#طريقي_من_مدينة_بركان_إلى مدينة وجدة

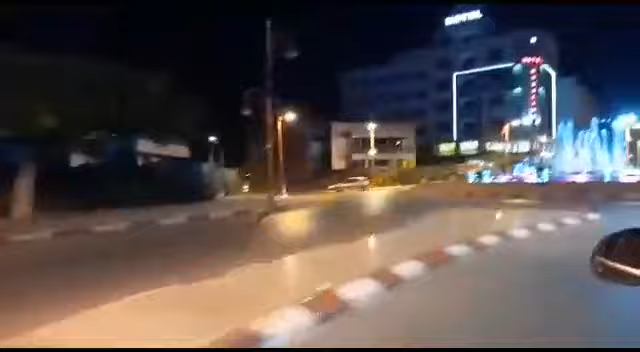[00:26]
ونرى من كنسوق وركم هاد المناظر هاد النافورة شوفوش حلزينا م شاء الله